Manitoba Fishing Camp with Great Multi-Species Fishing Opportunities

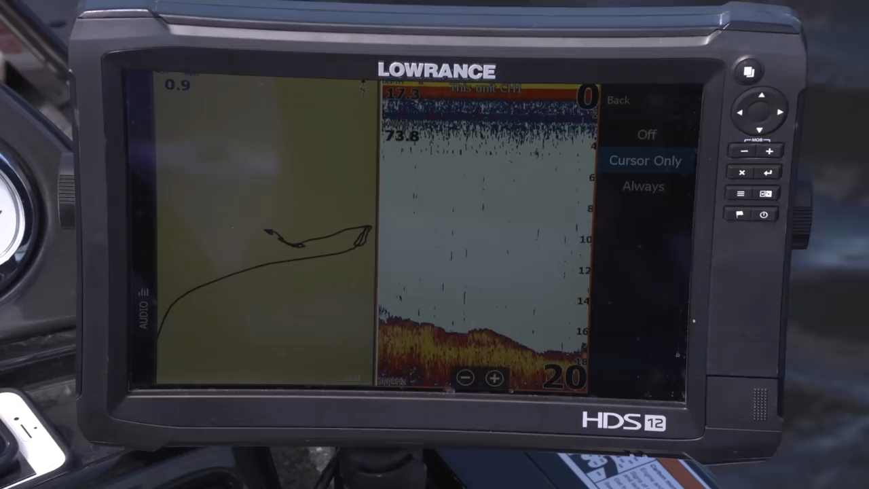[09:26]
in the deeper structure they're gonna be covered with walleyes you know something looks fishy fish it tell you what you get in this country there's no shortage of places to fish